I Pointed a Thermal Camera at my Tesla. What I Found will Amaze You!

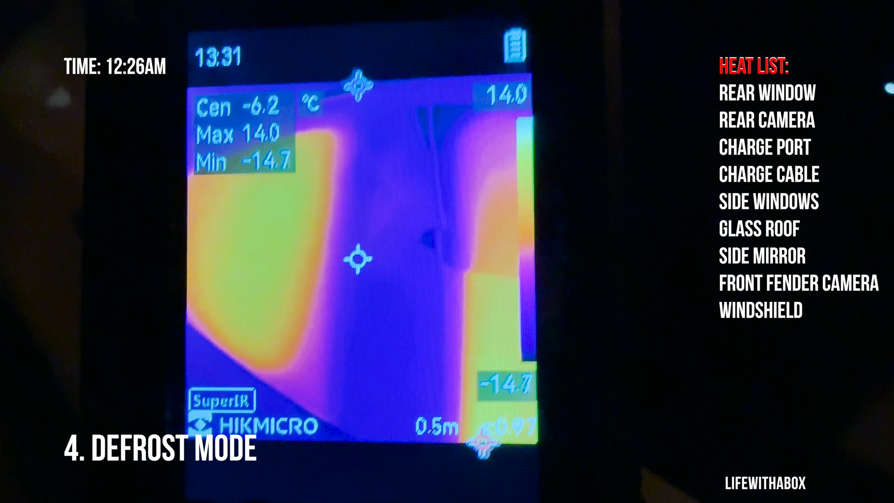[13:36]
On screen: spot -6.2°C, max 14.0°C, min -14.7°C
camera the pillar camera has no heat at all
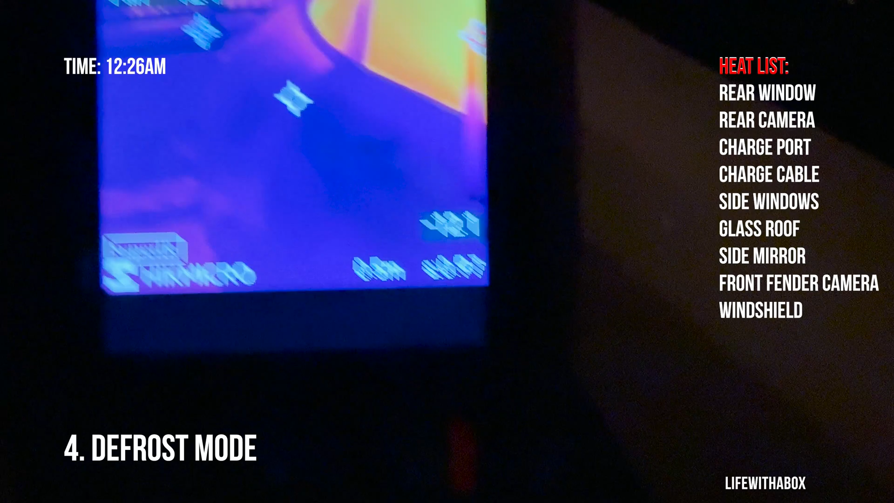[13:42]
and then everything else on this side nothing
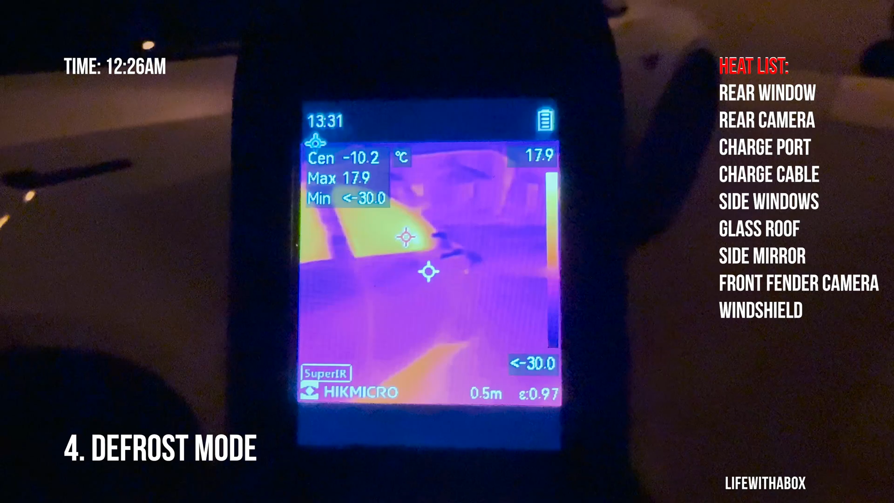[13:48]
On screen: max 17.9°C, scale top 17.9°C
okay and finally
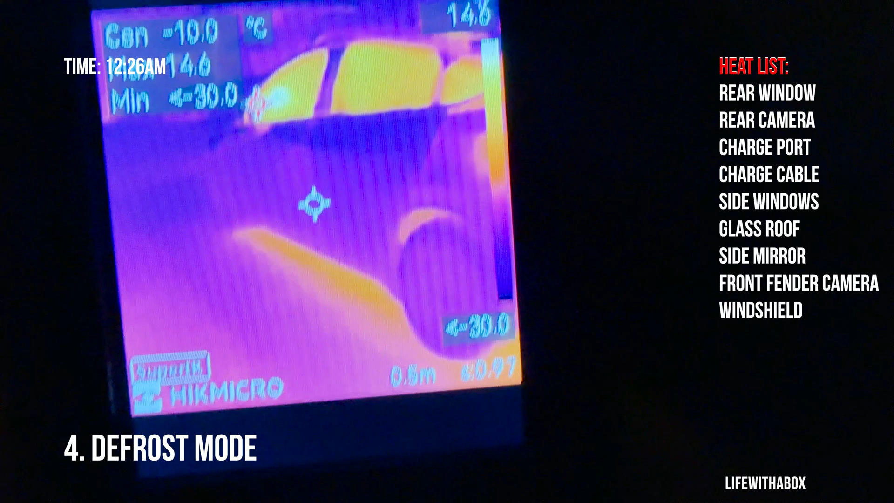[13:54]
let's find out how hot the battery is now after running
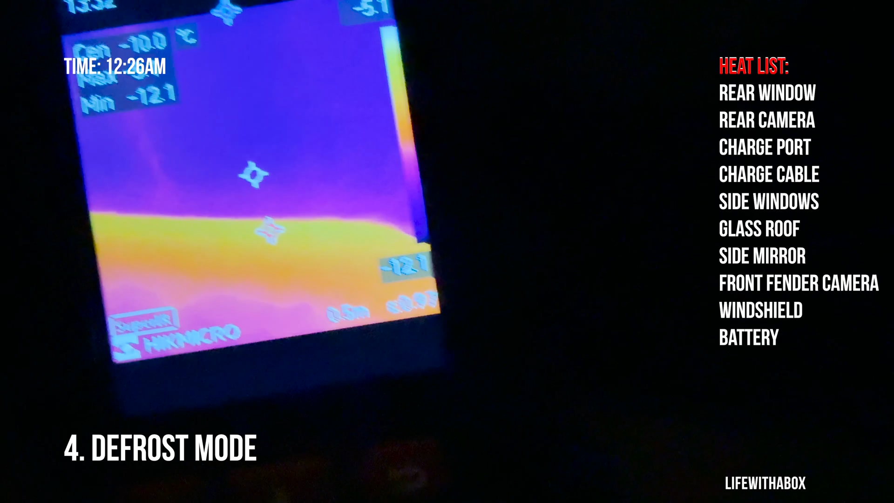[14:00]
On screen: spot -10.0°C
it for a while before we were at minus five even on idle so now let's see